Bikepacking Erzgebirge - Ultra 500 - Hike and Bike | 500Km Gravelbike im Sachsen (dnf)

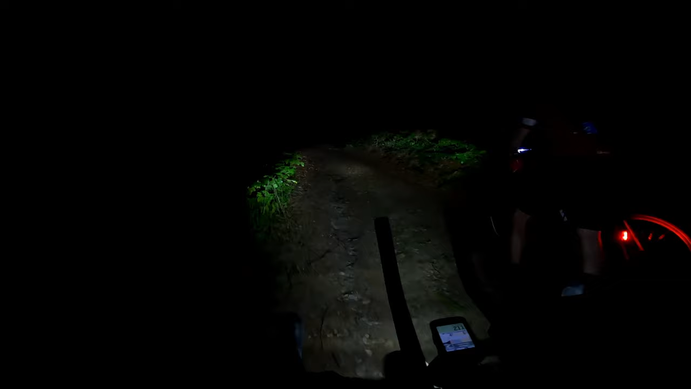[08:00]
So, Update aus dem Cockpit. Garmin erzählt uns was von 9-10% Steigung.